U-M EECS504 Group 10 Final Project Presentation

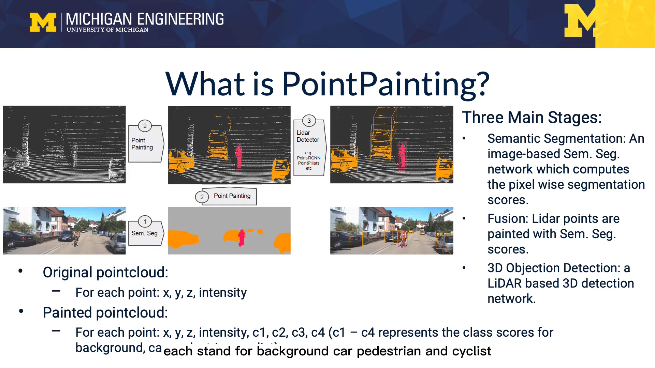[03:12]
and fuse it with the RGB image semantic information to get a painting point cloud. That is to have more former channels, C1, C2, C3, C4. Each stands for background, car, pedestrian, and cyclist. So why point painting works?
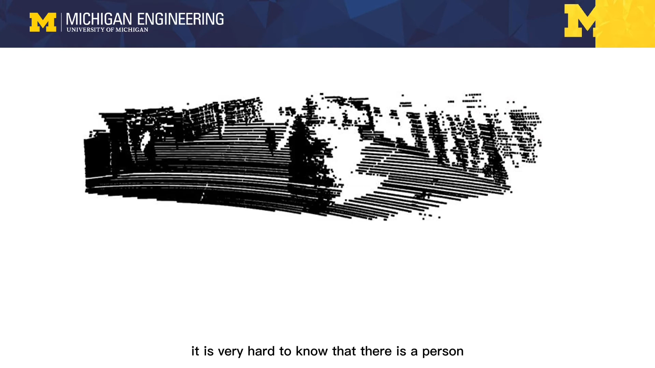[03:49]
And when you face this raw point cloud, it is very hard to know that there is a person, a car, and a pedestrian.
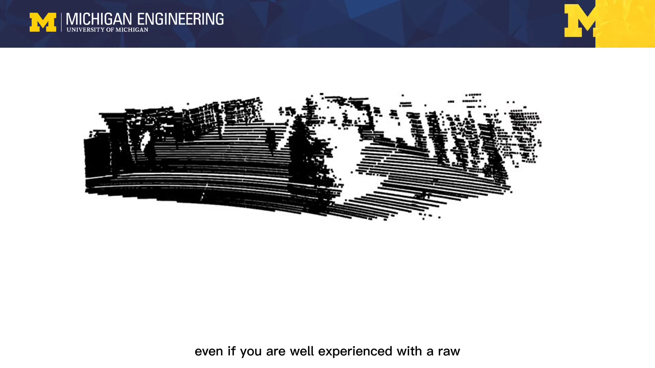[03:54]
Even if you are very experienced with a raw LiDAR point cloud, this task is still very difficult.
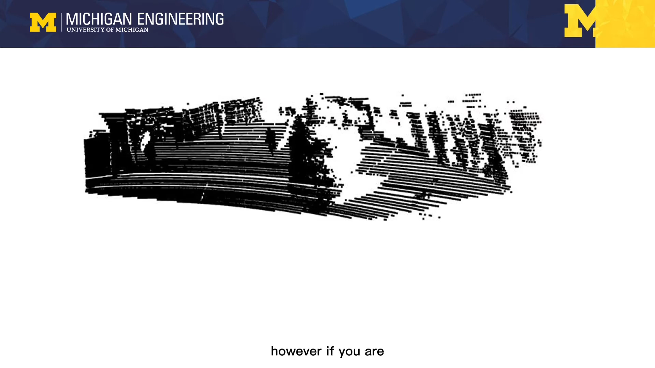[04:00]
However, if you are facing with this painting point cloud,
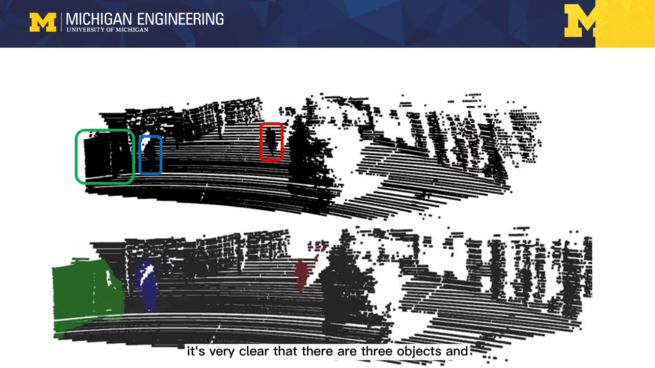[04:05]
you should see that it is very clear that there are three objects,
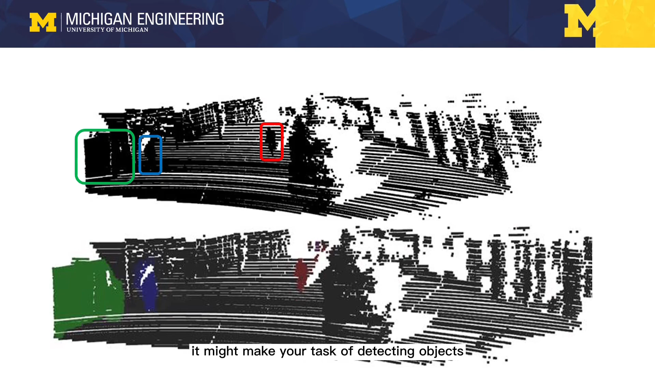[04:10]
and it might make your task of detecting objects quite easy. Another benefit that comes with point painting is to solve the problems with sparse points classification.
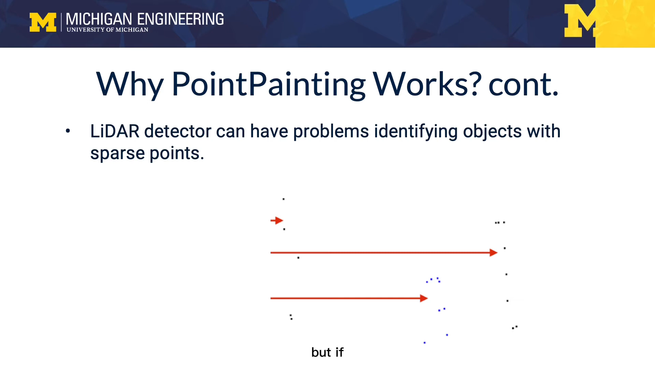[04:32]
But if you have the image information, it is quite clear that the middle cluster represents a pedestrian, while the other two are corresponding to a traffic sign.
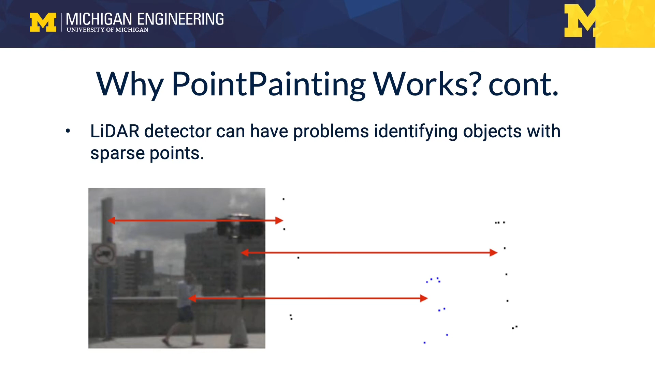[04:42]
So we know that point painting tends to be a very effective solution to fuse a camera image and LiDAR point cloud.
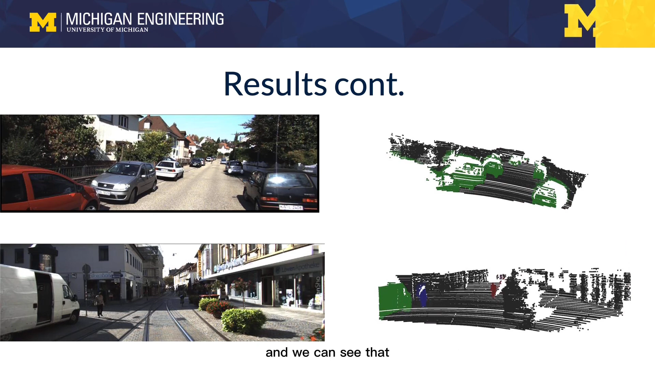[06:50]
And we can see that the objects are correctly detected. We also conduct some quantitative analysis.